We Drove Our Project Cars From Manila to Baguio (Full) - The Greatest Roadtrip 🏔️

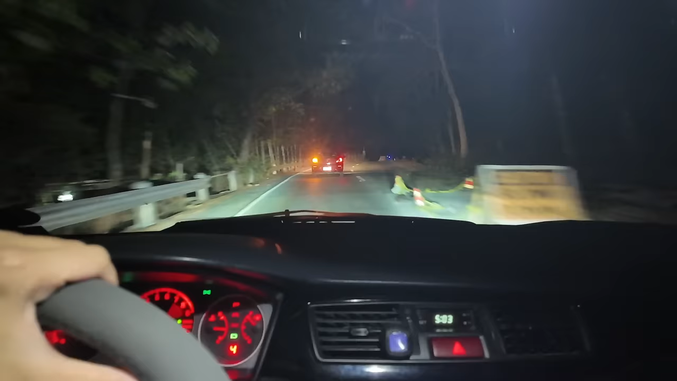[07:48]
But the sun's starting to come up, guys.
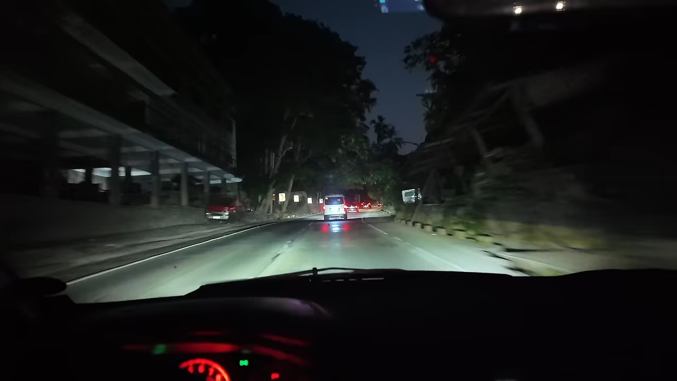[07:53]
Unfortunately, parang ang daming tao ngayon sa Marcos Highway. Hindi namin in-expect to.
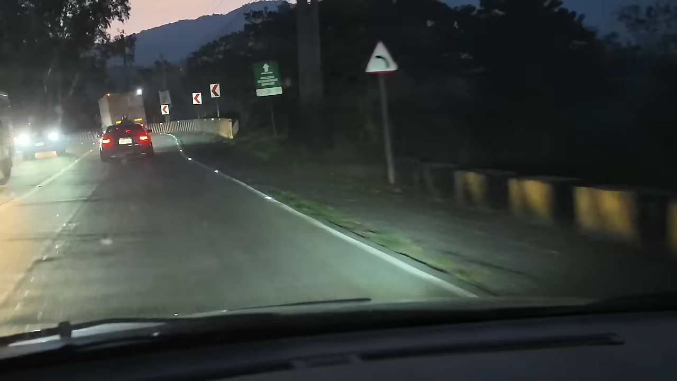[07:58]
We're starting to see the mountain, guys.
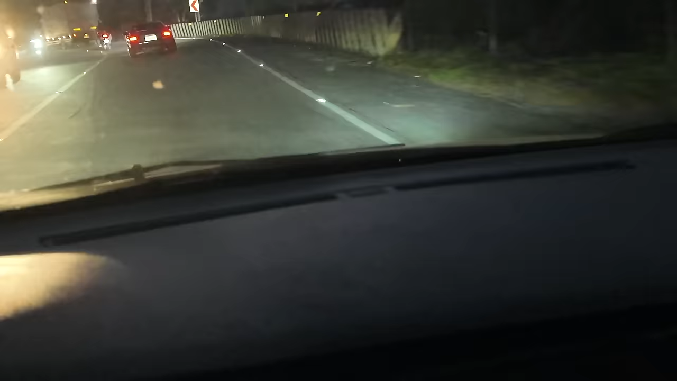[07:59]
It's so beautiful. Ganda, grabe. Look at that. Alam nyo, if you guys like driving and you've never driven your car far away but you trust it, Baguio's the best place to go.